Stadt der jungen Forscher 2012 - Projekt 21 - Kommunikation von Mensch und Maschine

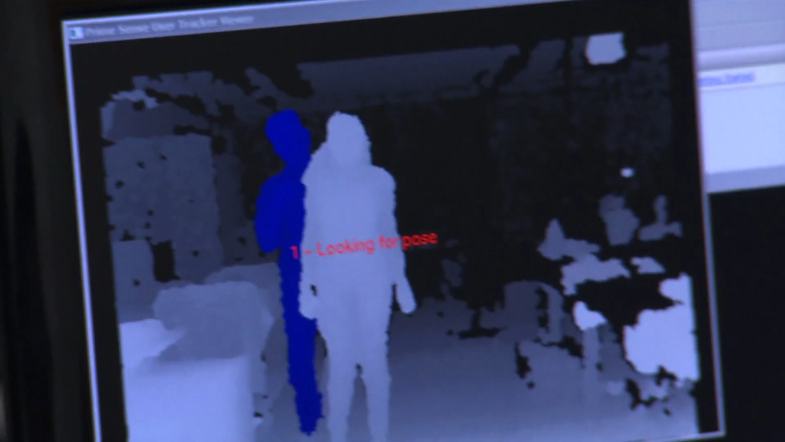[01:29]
Sie nutzt das Bildverarbeitungssystem einer Spielkonsole,
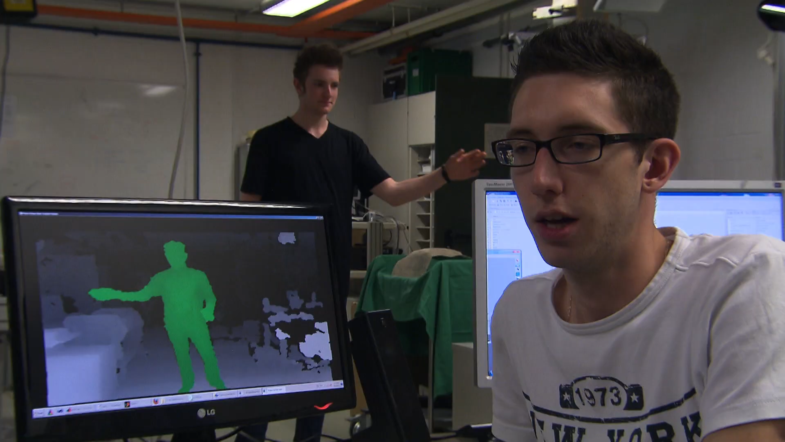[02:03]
Also wir haben mehrere Anwendungsideen gehabt. Die eine davon war jetzt Blindenhilfe zu machen, dass jemand Blindes im Prinzip sich im Haushalt zurechtfindet, ohne die ganze Zeit irgendwo dranzurennen oder mit dem Stock in der Hand durch die Gegend laufen muss.
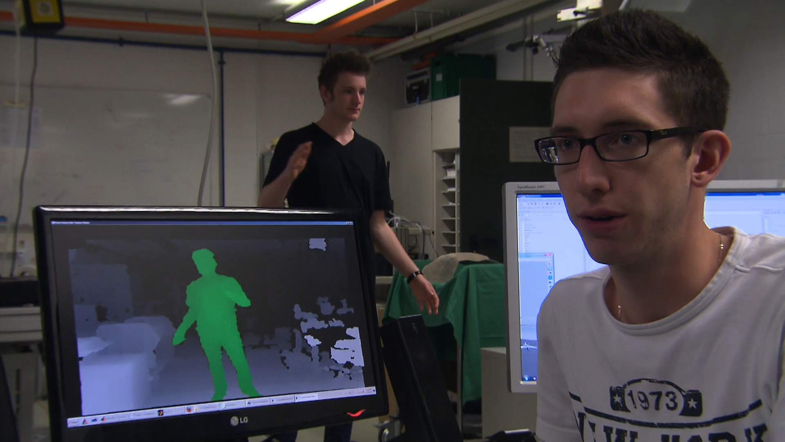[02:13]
Und zwar haben wir uns da gedacht, im Prinzip nur Microsoft Kinect zu nehmen. Das ist eine Kamera,
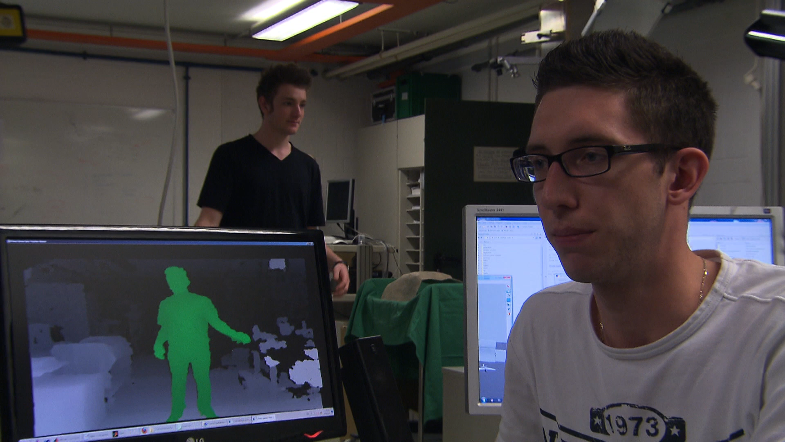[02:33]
mit der 3D erfasst werden kann und die Person läuft dann im Prinzip mit der Kamera durch die Gegend. Die Kamera steht vor der Person, die Person läuft auf die Kamera zu und die Kamera sagt der Person, wie weit die Person von der Kamera entfernt ist. Mich beeindruckt vor allem, dass die kleinen Roboter,